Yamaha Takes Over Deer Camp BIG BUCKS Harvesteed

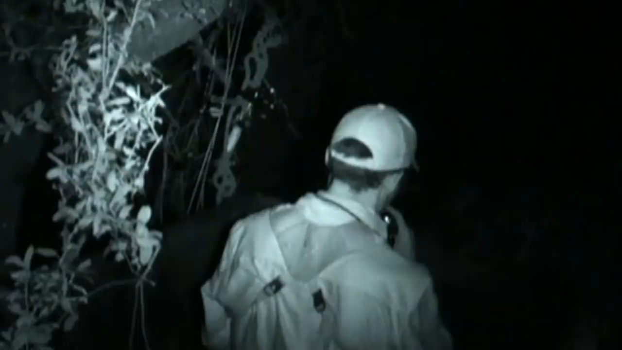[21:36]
We got there, again, well before sunrise. So I couldn't see anything for a little while, but you can hear some things moving around.